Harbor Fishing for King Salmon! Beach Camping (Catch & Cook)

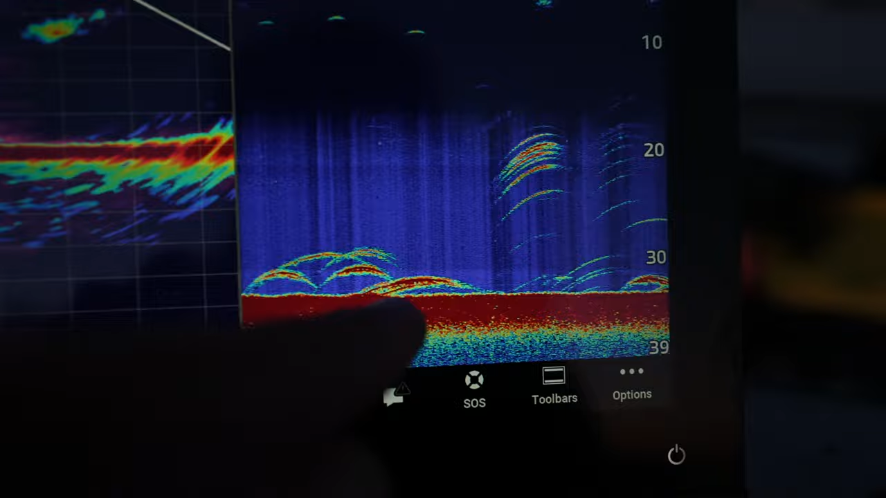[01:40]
Those big red arcs. That's what we want right there.
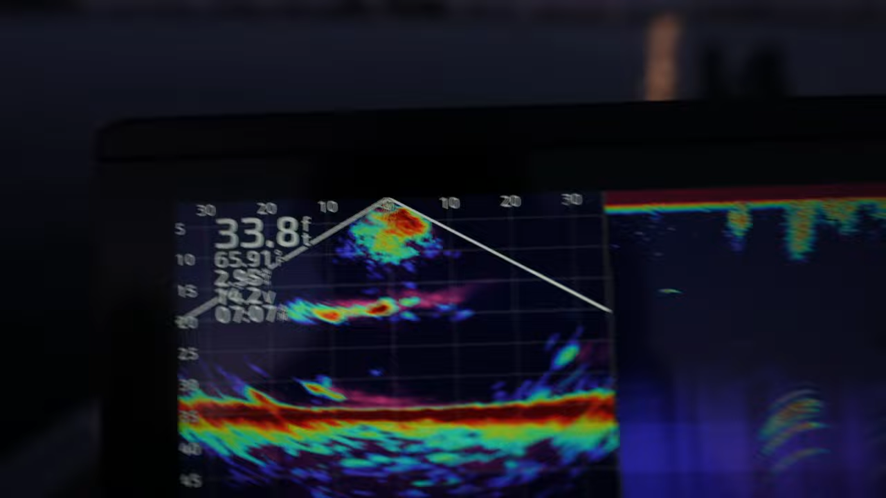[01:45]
On screen: depth 33.8 ft
Hey, you can see them. Those are kings right in the middle. Those moving dots, those are kings.
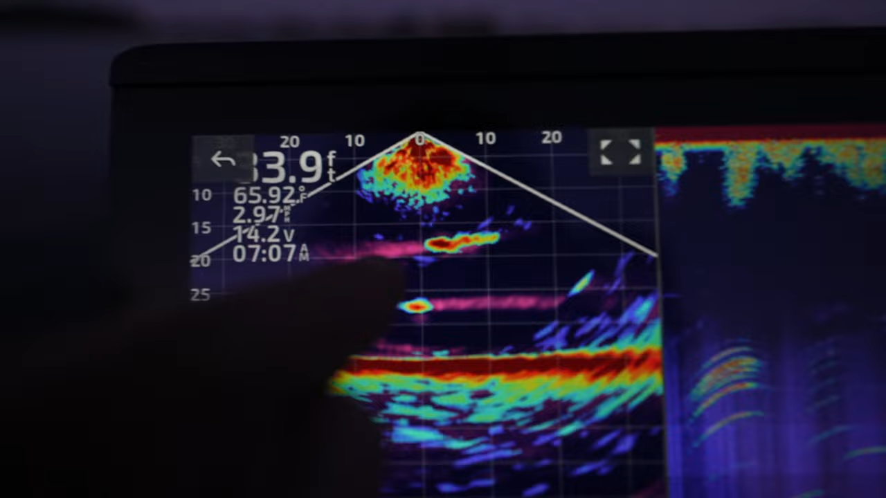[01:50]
On screen: water 65.92°F
For sure, that's a whole pot of them. Right now we're just gonna set our downriggers.
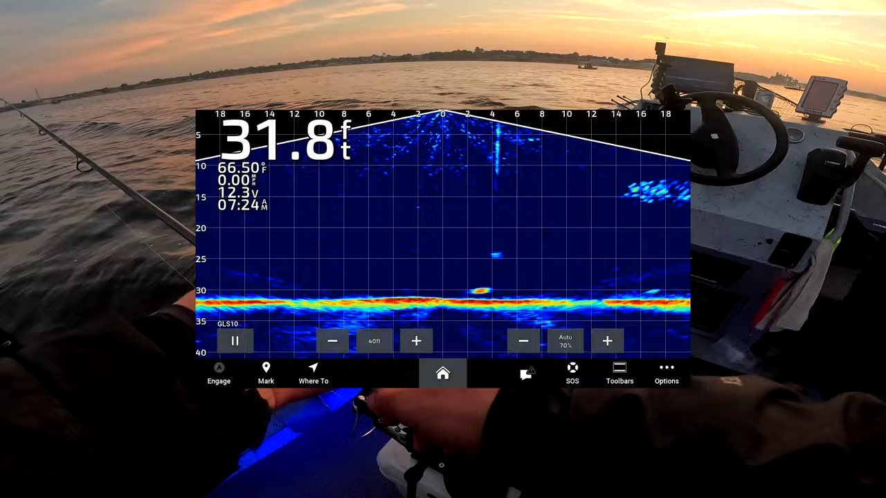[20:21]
On screen: depth 31.8 ft, water 66.50°F
And you can see the L. Oh, you see that one chase that?
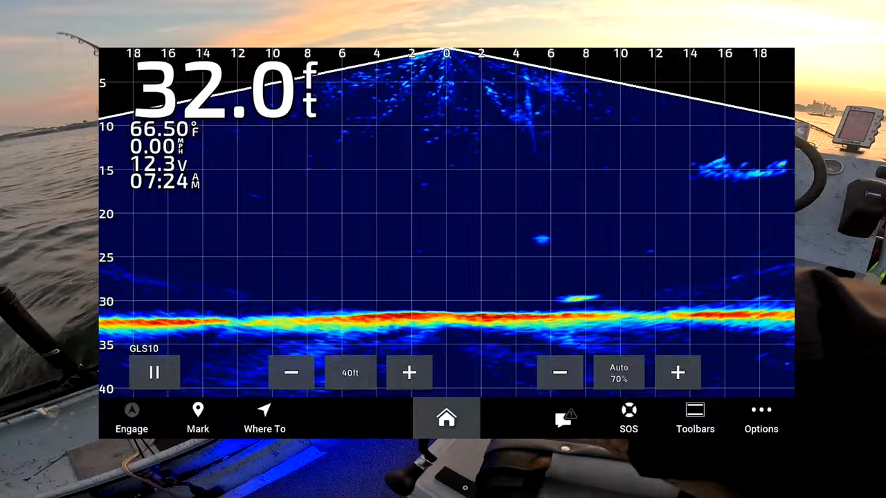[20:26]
On screen: depth 32.0 ft, water 66.50°F, speed 0.00 mph
That fish came in hot. Yeah, see, oh, those fish are right there. Oh my gosh, dude, there's, guys, get ready. There's fish sharking all over me. I don't even want to know what they're doing to you.
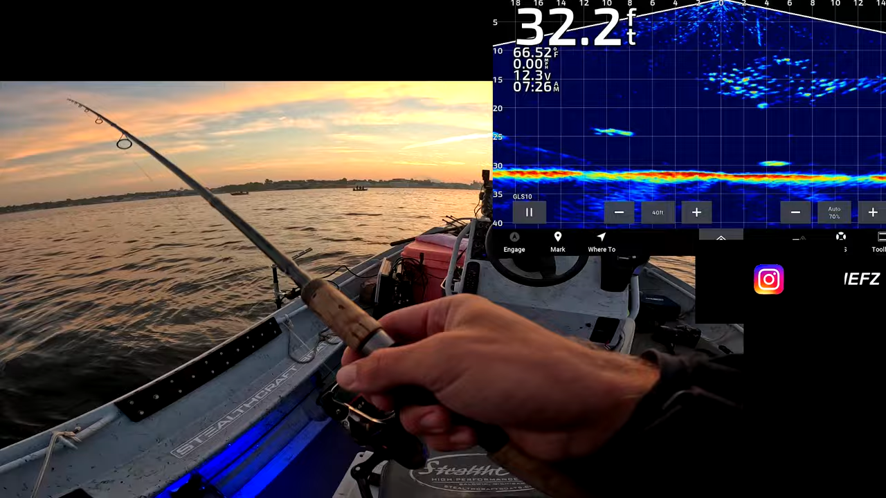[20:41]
On screen: depth 32.2 ft, water 66.52°F
Yeah, we got some middle cruisers. How many feet are you at right now on your line counter? 29, reel up to like 25.
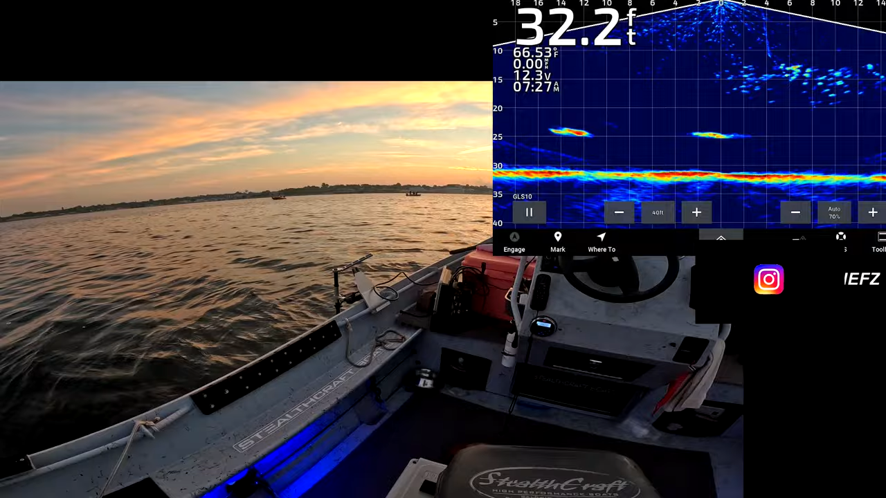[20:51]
On screen: depth 32.2 ft, water 66.53°F
Perfect. All right, we're all covering. Oh, there he is. Yep.
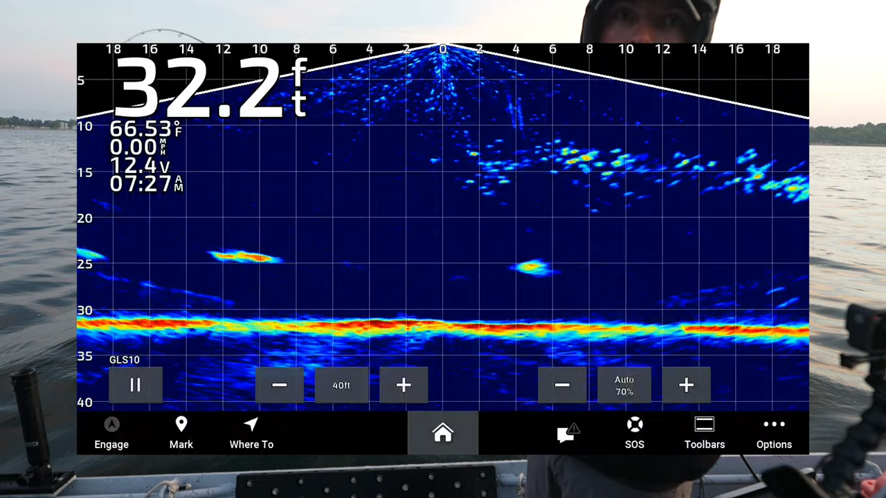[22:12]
On screen: depth 32.2 ft, water 66.53°F, speed 0.00 mph
You'd be like, oh, he's gone, and you reel, and then it gets tight, like right under your feet. That fish came right up.